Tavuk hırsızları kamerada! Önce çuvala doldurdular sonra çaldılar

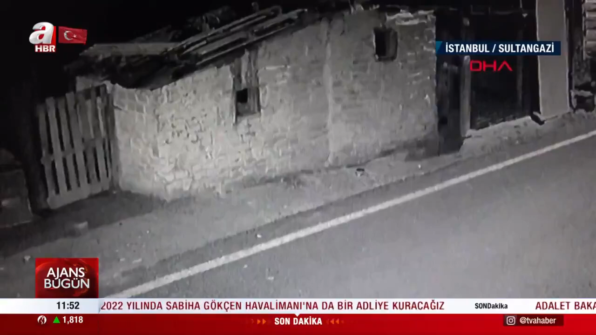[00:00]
Kümesteki tavukları çuvala doldurup kayıplara karıştılar.
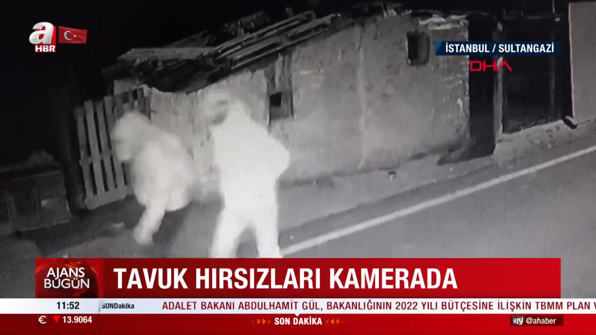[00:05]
Güvenlik kamerasına yansıyan hırsızlık olayı 19 Kasım günü İstanbul Sultan Gazi'de yaşandı.